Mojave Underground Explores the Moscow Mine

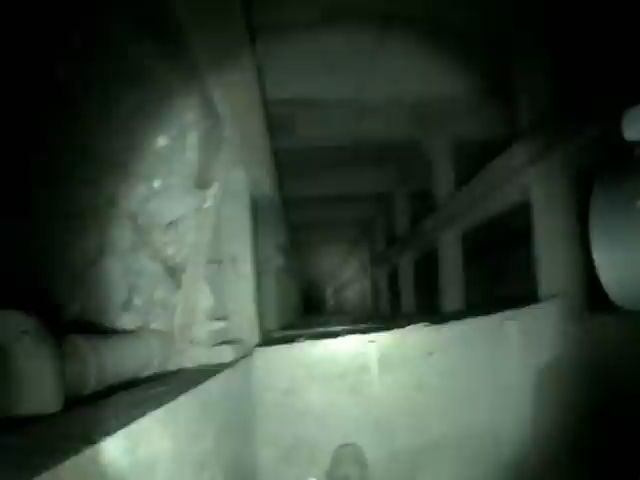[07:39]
300 feet below the 1100, Stuart faintly yelled off rope, and we watched his flickering ember of light extinguish as he headed down the trip.